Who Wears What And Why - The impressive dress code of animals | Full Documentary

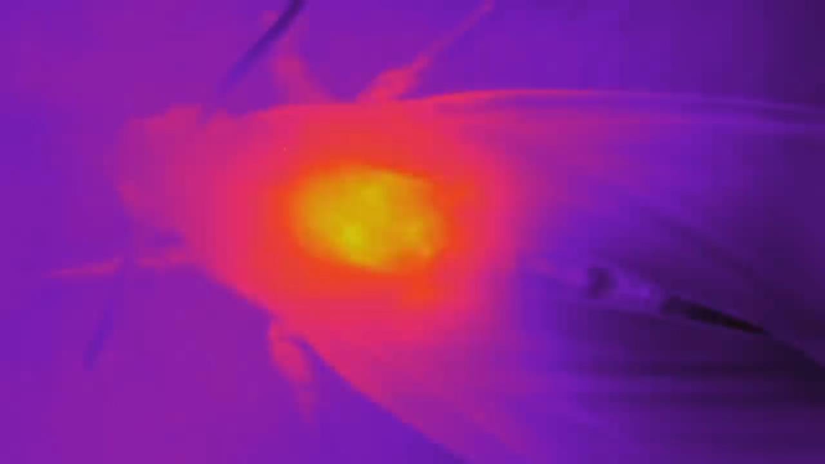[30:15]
That way it reaches operational temperature.
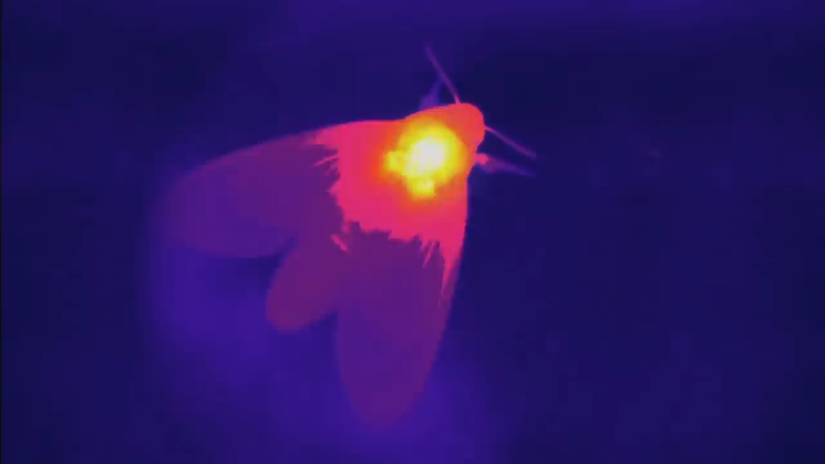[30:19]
The thermal camera reports 40 degrees, exactly the temperature needed for takeoff. And the fur keeps the heat inside the body.
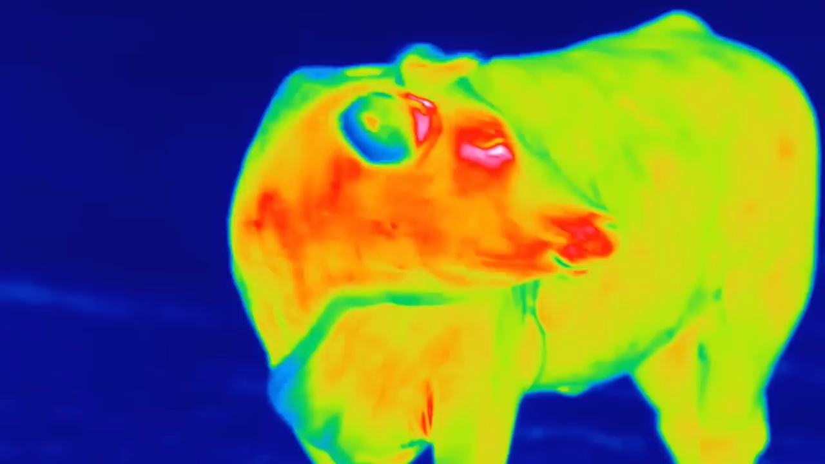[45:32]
In the thermal image, the nose is bright red because it radiates heat. Just like the almost hair-free areas around the eyes.
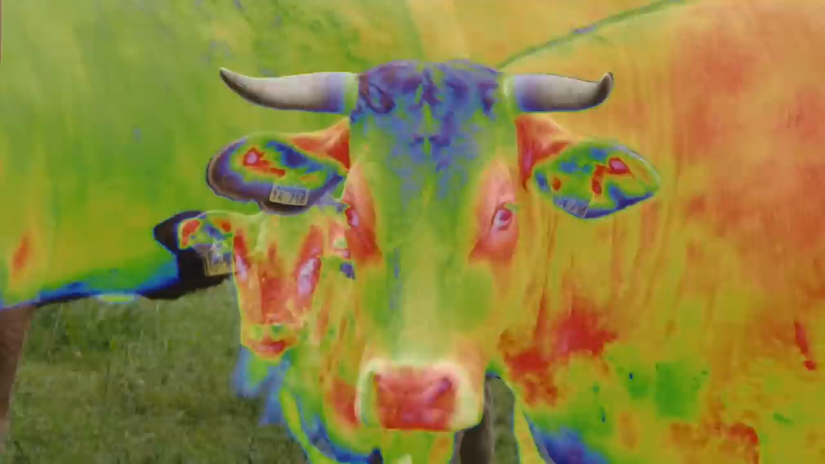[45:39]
They also contribute to cooling. And of course, the bare udder.
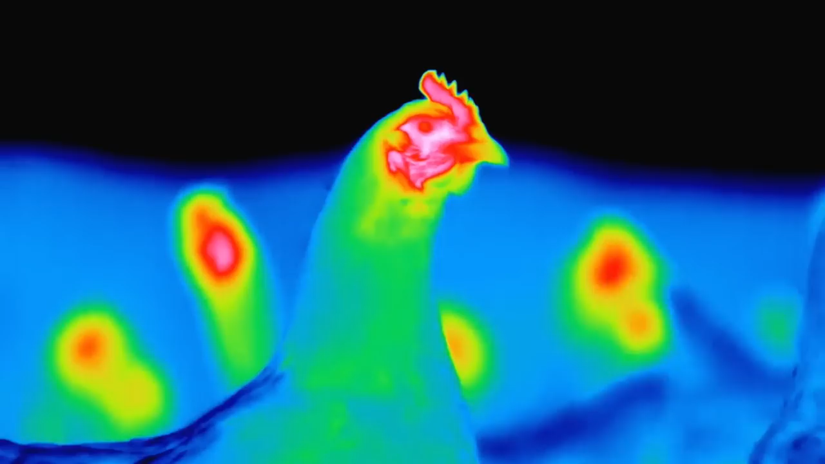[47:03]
Chickens as hotheads. They're hot spots via which they give off heat to the outside.
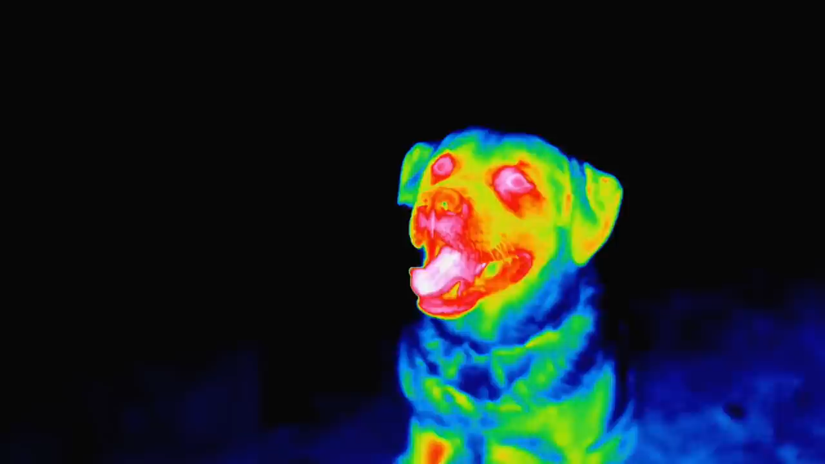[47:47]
They cool through panting when the humidity of the tongue and palate evaporates.